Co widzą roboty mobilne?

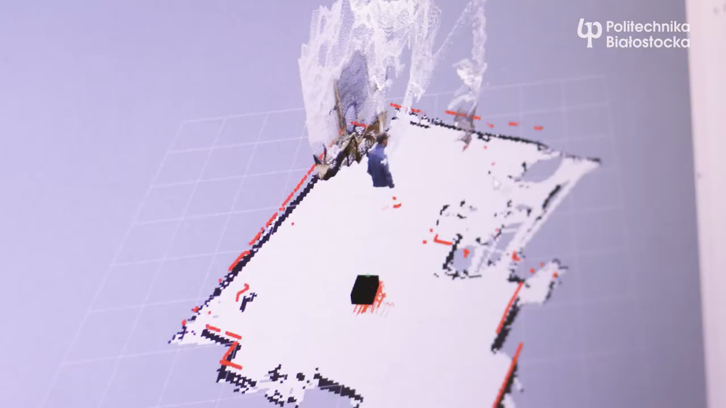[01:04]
Dzięki wizualizacji jesteśmy w stanie zobaczyć, co widzą kamery i czujniki robota.
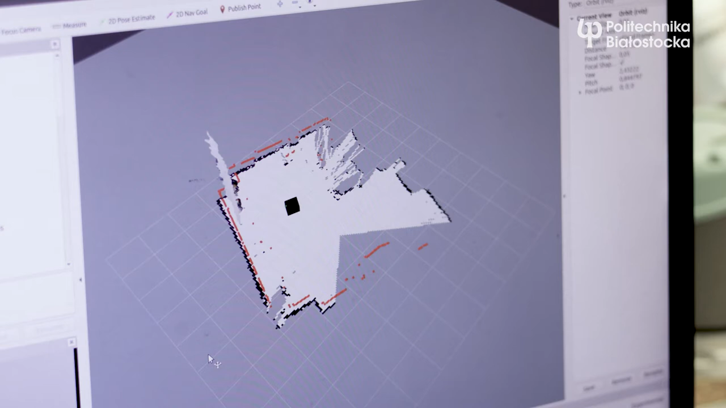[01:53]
Robot Smart wyposażony jest w laserowy czujnik odległości typu LIDAR. Czujnik ten obraca się i wysyła wiązkę laserową mierzącą odległość od przeszkód dookoła robota.
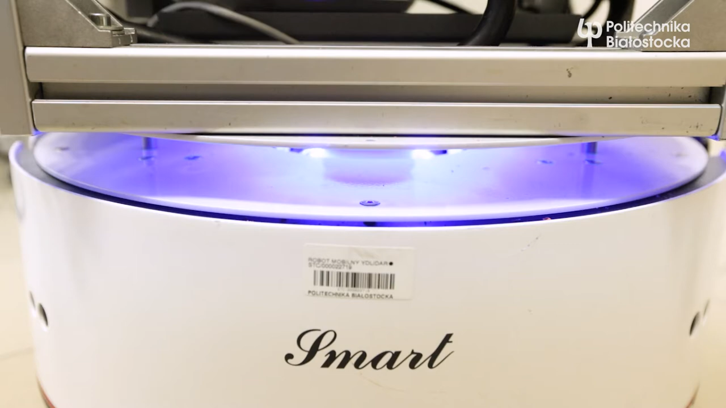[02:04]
Dzięki temu robot rozpoznaje kształt pomieszczenia wokół siebie. Ponieważ lubimy mieszkać w pomieszczeniach symetrycznych, robot nie zawsze rozpoznaje, czy stoi skierowany w jedną czy w drugą stronę.
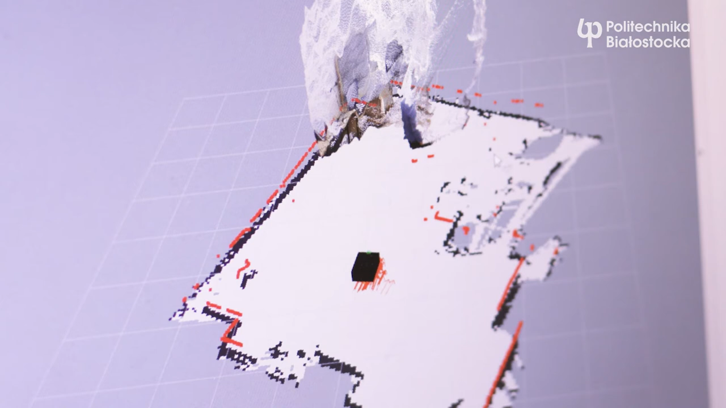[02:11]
Czasem trzeba mu to podpowiedzieć. Wtedy robot wie już gdzie jest i może rozpocząć pracę. Czerwone strzałki pokazują jak robot zgaduje gdzie jest.
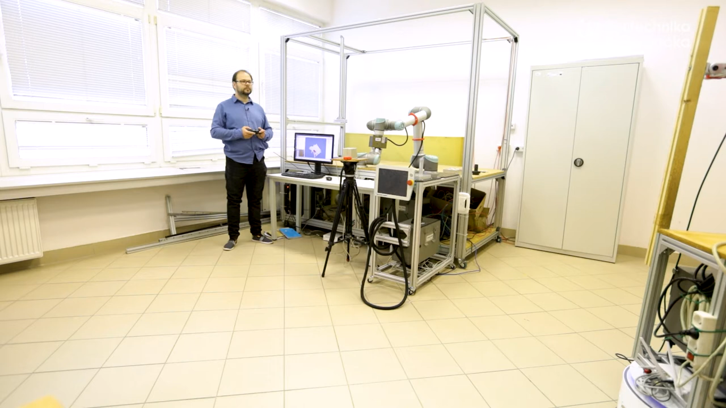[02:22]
Na początku nie jest pewien swojej dokładnej lokalizacji, ale kiedy przejedzie kawałek i zgromadzi więcej danych, jego obliczona pozycja jest coraz dokładniejsza.
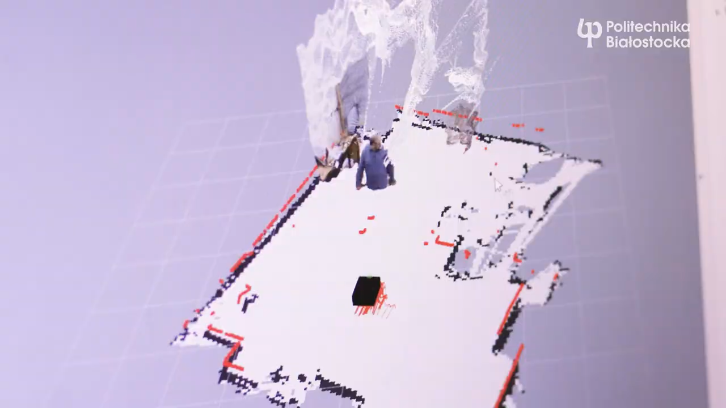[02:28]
Nazywamy ten algorytm lokalizacją AMCL, czyli Adaptive Monte Carlo Localization.
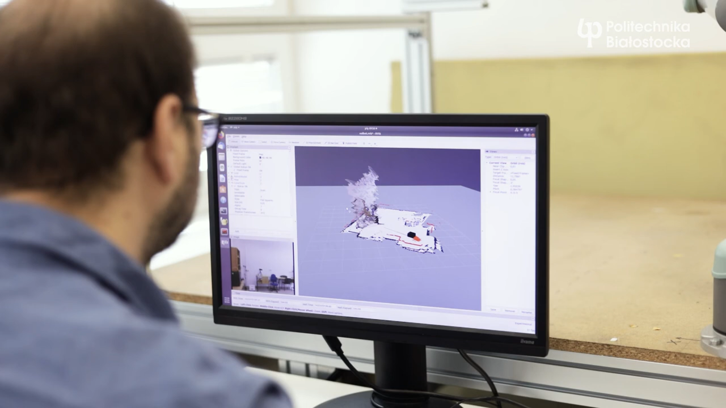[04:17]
Trzeba mu je wtedy najpierw pokazać. Oprowadzam robota ręcznie po pomieszczeniu.
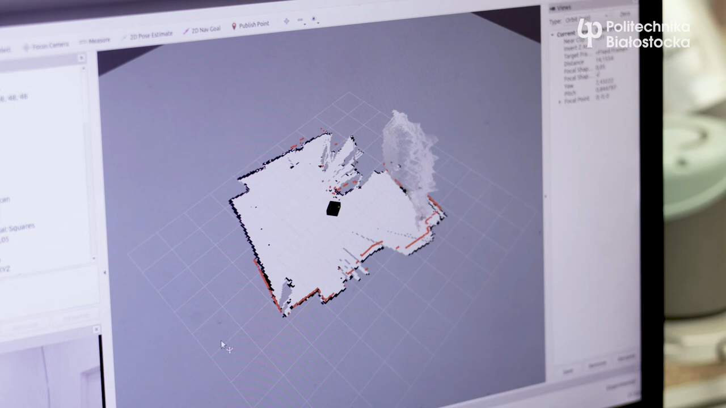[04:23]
Na podstawie odometrii, czyli zliczania obrotów kół oraz danych z czujnika laserowego, robot uzupełnia mapę.
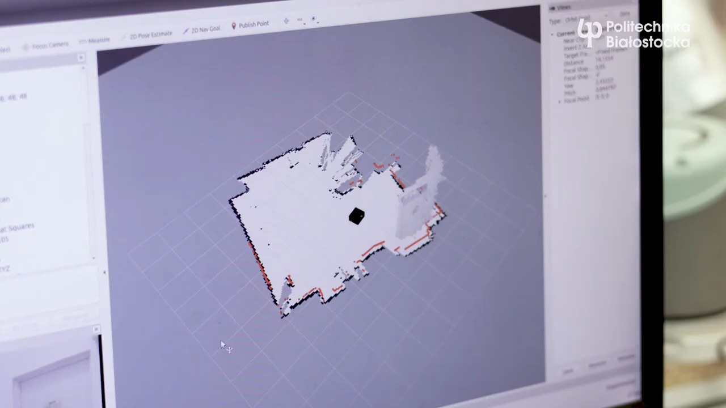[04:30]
Mapa z czujnika laserowego jest płaska. Dzięki wykorzystaniu kamery 3D możemy wypełnić i zmapować całe pomieszczenie.